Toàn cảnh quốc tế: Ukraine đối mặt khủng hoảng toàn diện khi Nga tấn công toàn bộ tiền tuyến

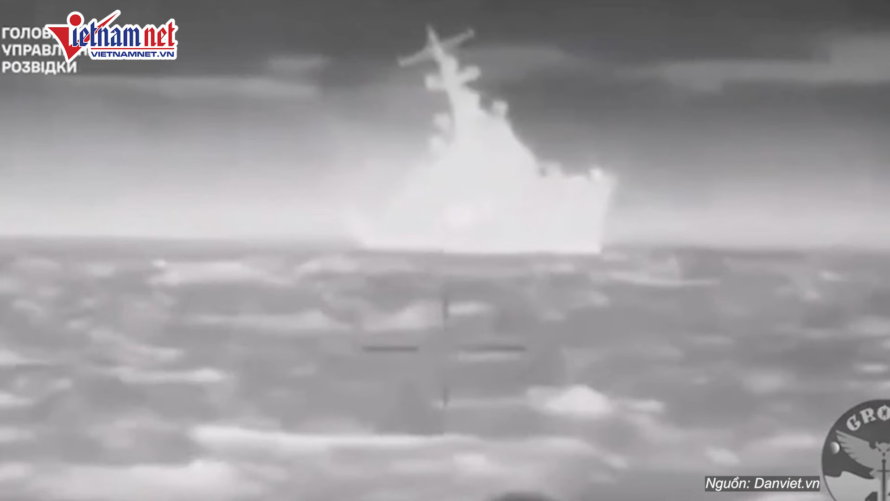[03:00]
nặng nề đã làm giảm sự hiện diện của Hải quân Nga xung quanh bán đảo Crimea